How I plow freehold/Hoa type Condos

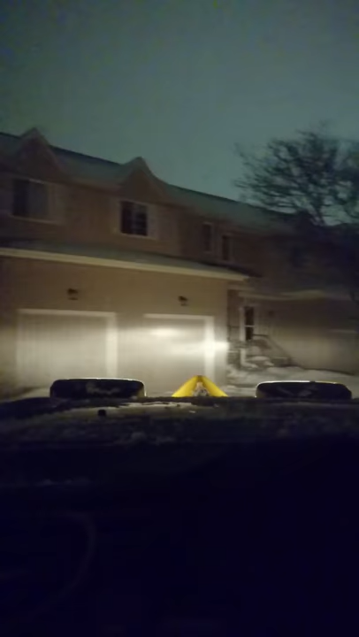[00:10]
But it's pretty simple when you're doing a place like this. There's a lot of curves and weirdness. Hopefully I can take it all the way to the end. We'll see when we get to the corner. There's cars that like to park in front of this one pile here. It's technically there's parking, so nothing I can do about it. But best way to go about it when you got about 4 inches or so is to start at the middle first. Do your first pass right down the middle.
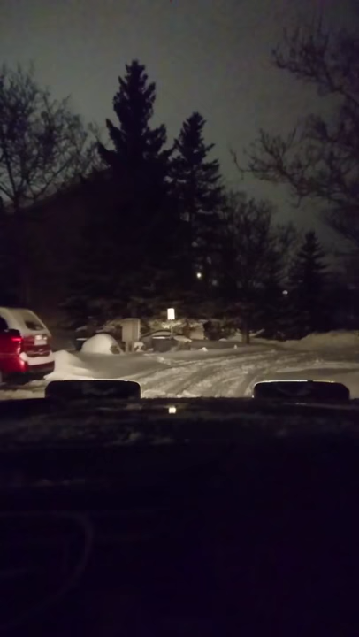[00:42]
Especially when you got a plow like mine with wings on it, like an XLS, a wide out, a Boss EXT. There's the newer one, but it allows you to flip a nice windrow on each side of you. Yeah, there's cars in my way. I don't know what side there is. Which allows you to carry a little more snow. Plus, it keeps you from making a big mess. If you start at the curb, what happens is you have nowhere for the snow to go when you're trying to peel it away from the curb.
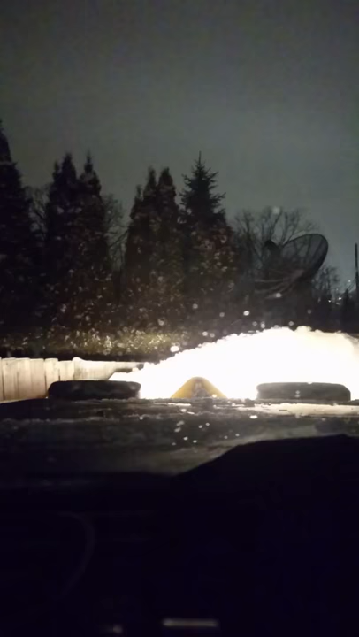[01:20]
It all ends up on the curb and at the end of people's little driveways or property like this, which is a big no-no. So you do want to start the pass down the middle, give yourself somewhere to take the snow, and then just kind of work your way. Oh, not too far to the side. I should turn my lights on so I can see better. Yep, see, in-season pros make stupid mistakes.
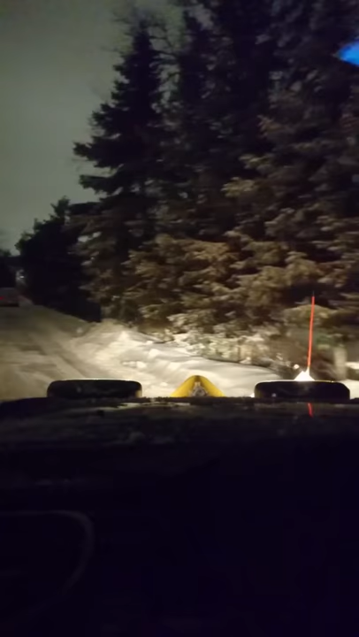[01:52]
So yeah, you don't want to start right at the edge, or you got nowhere to pull it to. So you can't get a good, clean curve. And then it helps with the style of plow too, because the angle of the wing when you're going down a curb does a really good job of peeling the snow away from the curb rather than kind of building up and letting it spew over.
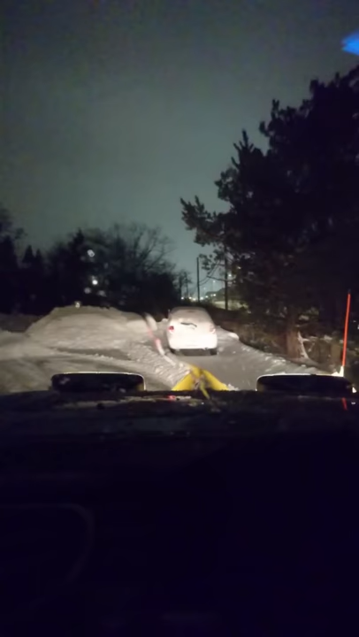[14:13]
There ain't much left. Think about it, it's amazing how quickly you suddenly start jumping forward as you get down to just chasing a few windrows. A little one on the left here, just to make it tiny enough. And then that's it for up here. So I'll tidy this guy up, probably run the curve a little better.
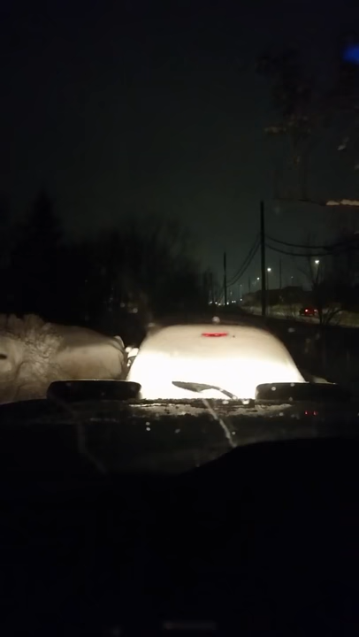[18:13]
Snow away from the back of that car now. Well, there's a debris him. Keep cleaning this up, this last little bit here. I just kind of shove that windrow in and back a bit. It's just kind of the best option at this point.
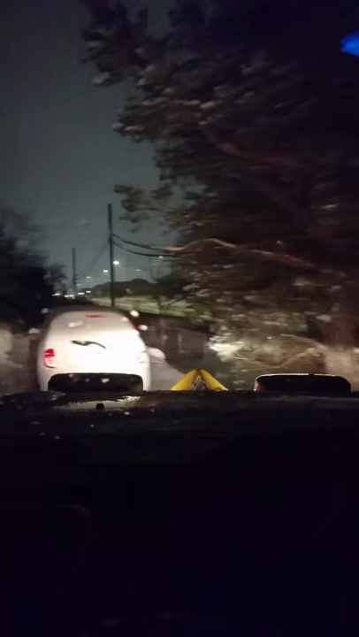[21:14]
Sometimes I pull them out, take them to the pile. A place like this, so like, I'm kind of tight for snow storage space and whatnot. I'll shove it all forward, especially somewhere like this where there's room to do that.